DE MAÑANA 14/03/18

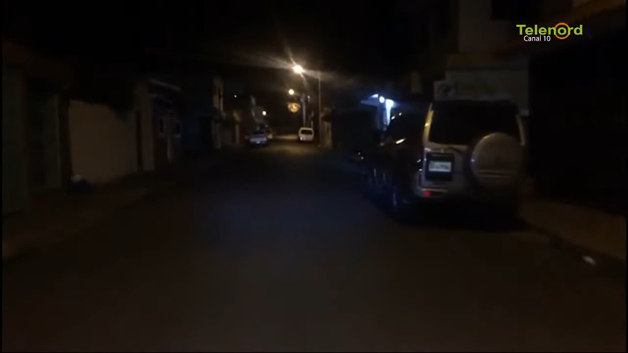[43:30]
se registraron diversos atracos principalmente en esa zona zona norte ahí vemos cómo se encontraba un clima tenso todo el mundo se reguardó en sus hogares en el día de ayer porque había un toque de queda la noche de
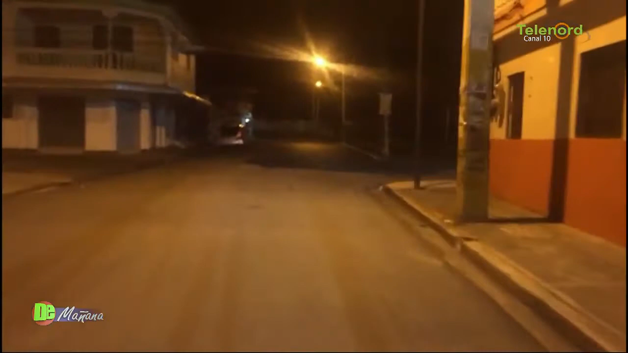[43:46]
ayer ahí vemos las imágenes cómo estaban esas calles específicamente de la zona norte de San Francisco de Macorís despejada
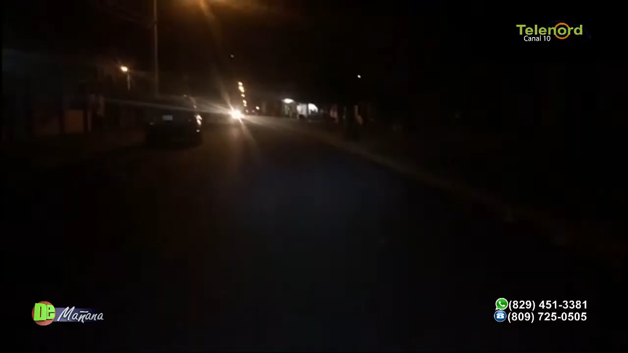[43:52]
como dicen por allá en mi campo no había un alma ahí está señores así que así estuvo San Francisco de Macorís anoche